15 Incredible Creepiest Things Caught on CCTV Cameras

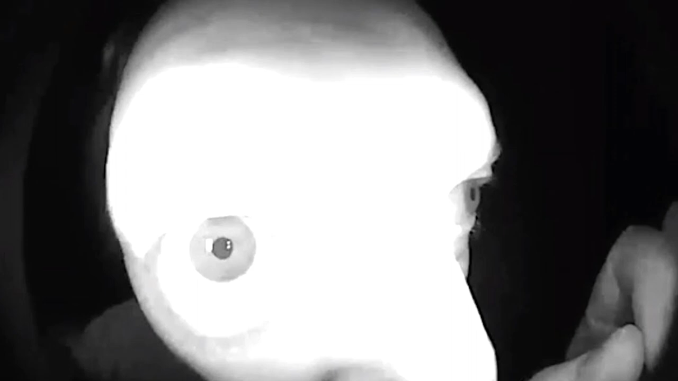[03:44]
Imagine waking up in the morning, reviewing the footage recorded by your doorbell camera during the night, and finding this absolute horror show waiting for you.
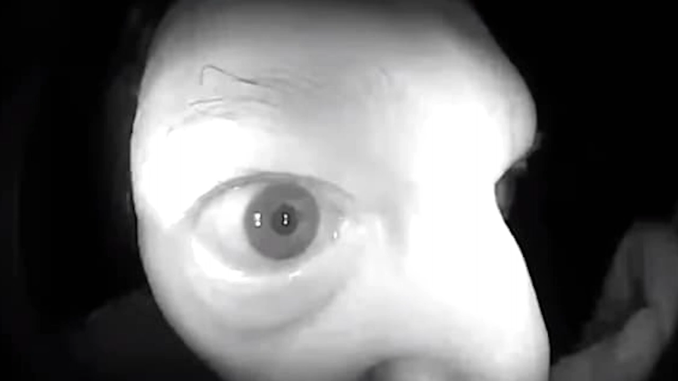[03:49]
A man approaches the camera, which is not at all very odd.
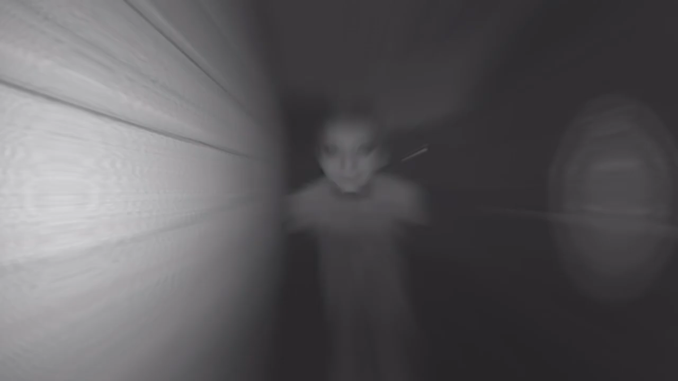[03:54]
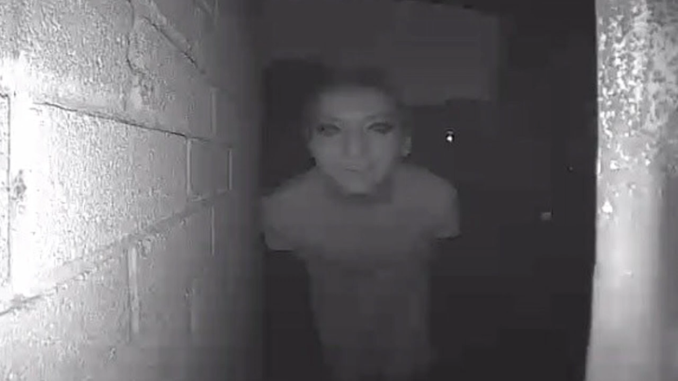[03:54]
I mean, sure, what he's doing out that late, and why he approached a stranger's door, but still it's not odd. That's when things get seriously strange, his behavior gets increasingly peculiar. He frantically presses the doorbell a few times and upon getting no response,
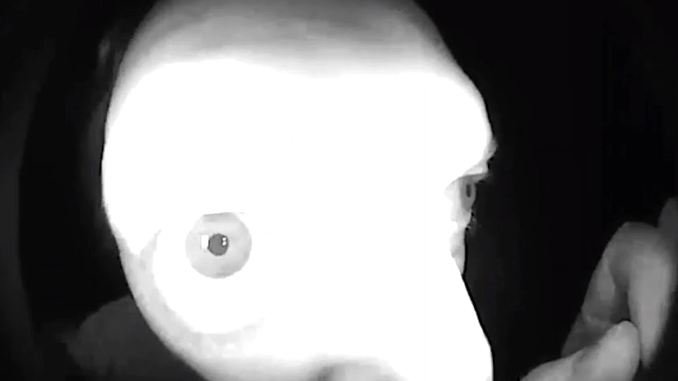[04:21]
presses his eye right on the camera, and begins to whisper to himself. He then starts pacing, whispering and flailing his arms all before returning to the door and making several attempts to rip it open, then suddenly attempting to justify his behavior. He insists, he's just looking for a lost dog called Fido. He then walks away muttering to himself and based on his behavior,
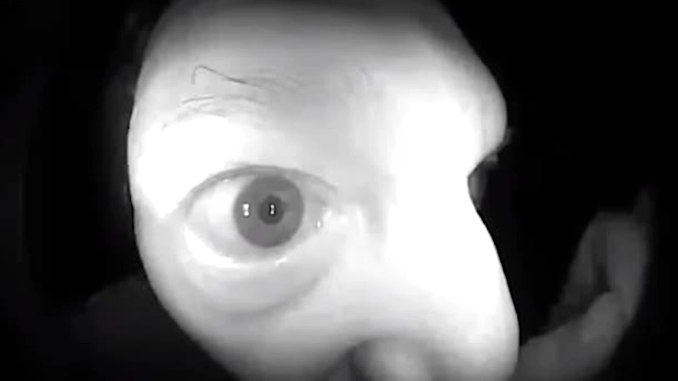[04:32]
we simply don't believe he was looking for a dog, but why was he trying to break into this house? And what were his intentions?
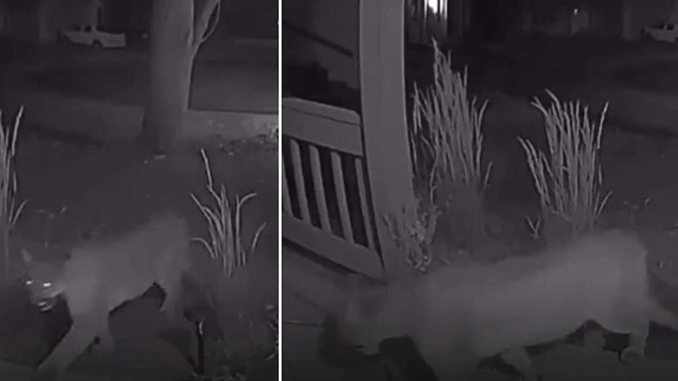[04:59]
Forests and mountains and things, but living in such a natural place, well,
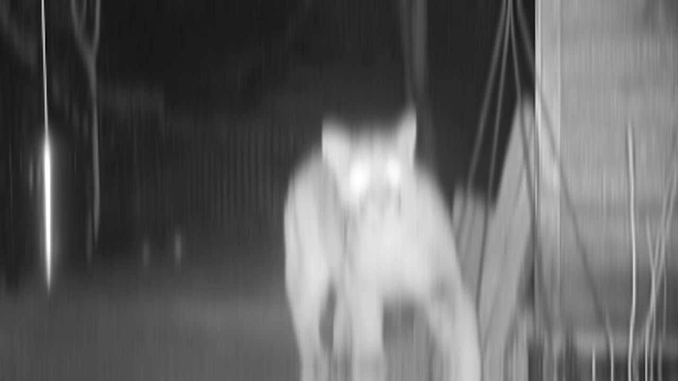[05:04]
that also means that you're going to have some pretty wild visitors from time to time. In the case of this household, they had a particularly dangerous visitor in the form of a pack of mountain lions.
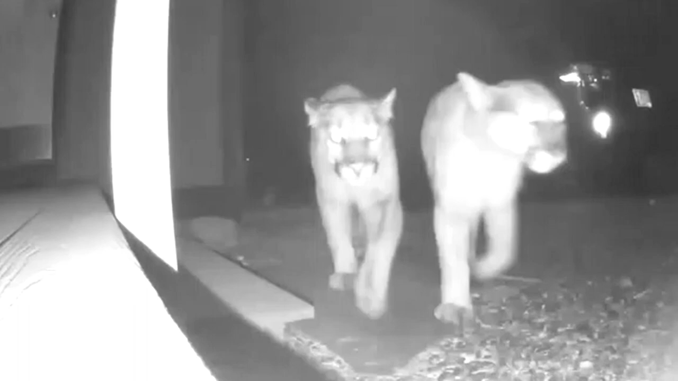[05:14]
From beyond our sights and through the falling snow, we can see a pair of glowing eyes cutting through the darkness.
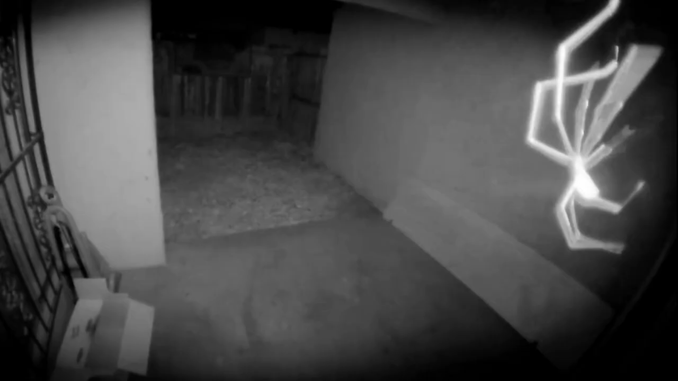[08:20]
So, in this video, an Australian man kept getting woken up by his video doorbell late at night,
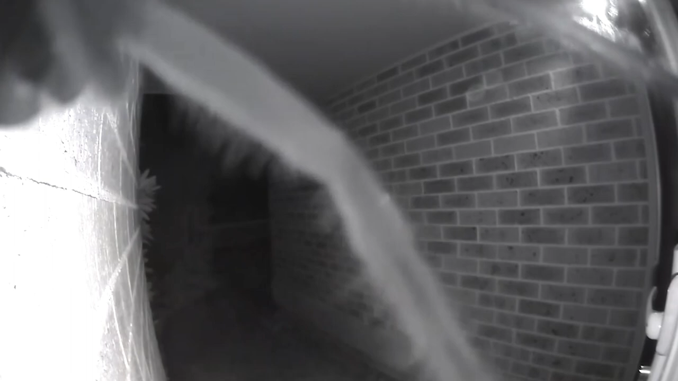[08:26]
and when he got up to check the video feed, he was treated to a one spider show of the deadly huntsman spider.
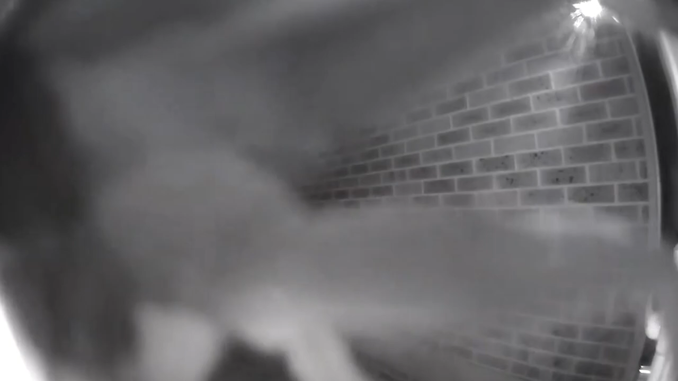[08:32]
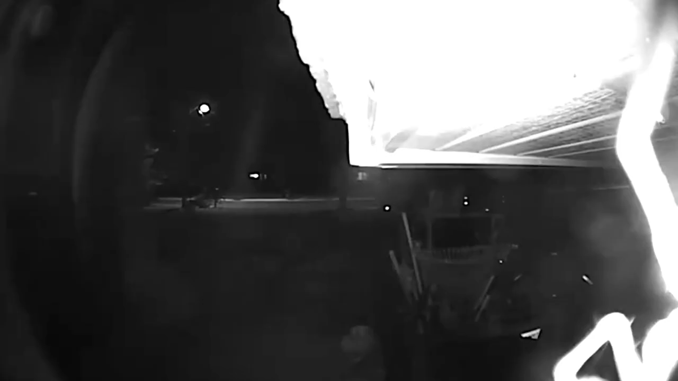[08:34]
The video begins with some weird kind of lights strobing a little bit on the screen,
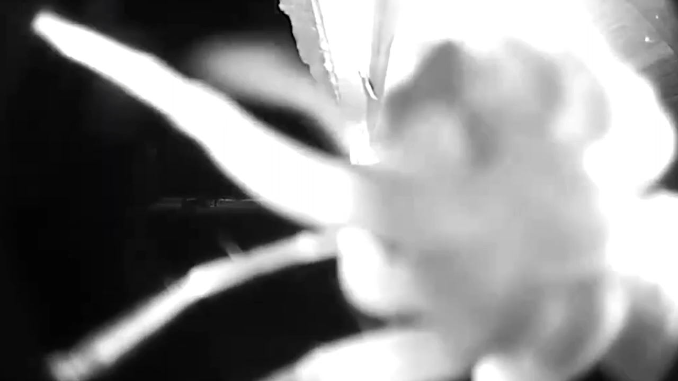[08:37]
and it gets you thinking, what the heck are those? Is that the spider?
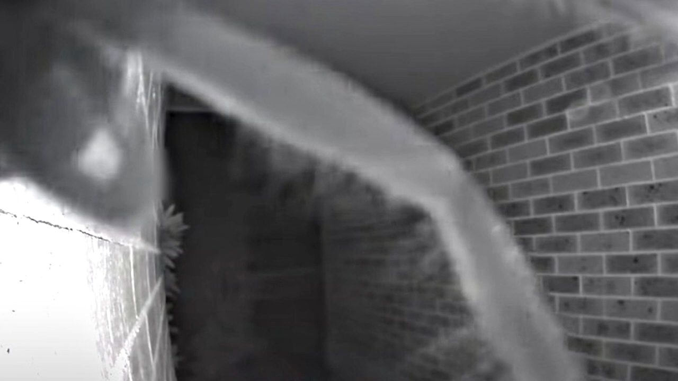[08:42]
And then wham! Out of nowhere, a huge spider crawls up and onto the screen proceeding to just hang out right there. The doorbell kept ringing until 2 in the morning,
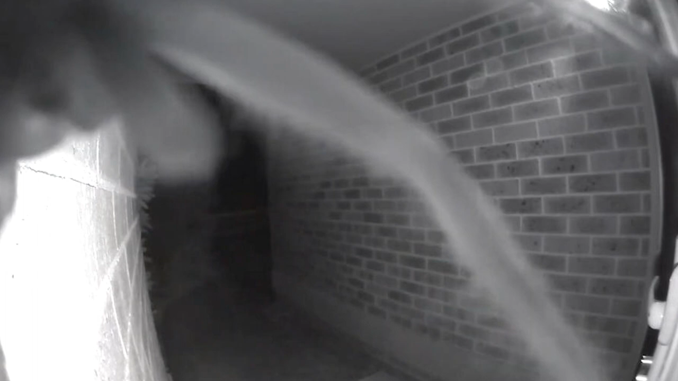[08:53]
so the poor guy ended up just disconnecting the bell and the video. I would have gone out there and tried to kill the crap out of that. Now, I know it didn't do anything to me, but you know, it could.
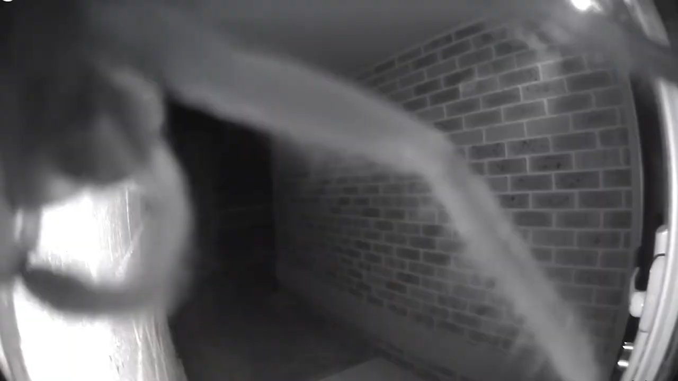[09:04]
I suppose it's no different than the guy who was looking the doorbell, though. Except it's a spider looking my doorbell, not some creepy guy.
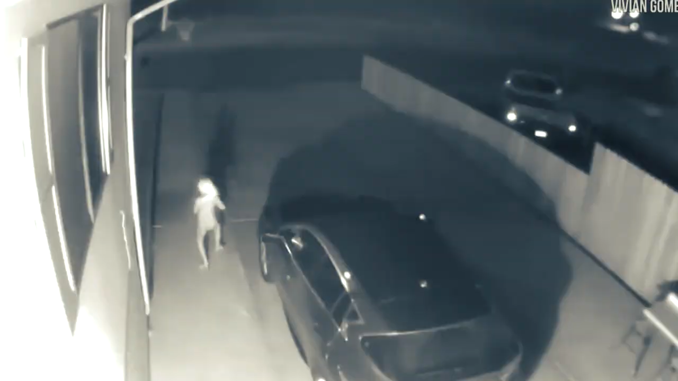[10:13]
It looks human, but the way it's moving is pretty strange. There are some people who commented on the video saying that the creature looks a lot like Dobby from Harry Potter, and I would have to agree with them in the end, because I can't find a better explanation than this. A woman named Vivian Gomes first caught a glimpse of this one night and was shocked by what she saw. She then posted it to the internet, and it became an overnight sensation.